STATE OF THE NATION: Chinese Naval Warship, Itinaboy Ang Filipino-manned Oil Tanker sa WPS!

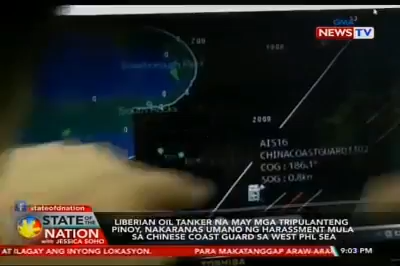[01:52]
Kaya nagtataka si Captain Manolo Ebora. Bakit sila itinataboy ng China? Nag-cross yun sa akin.
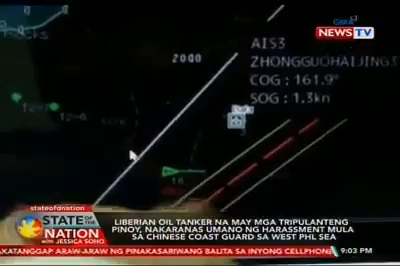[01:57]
Talagang humarang siya sa tapat ko. Pilits para niya ako niyalis.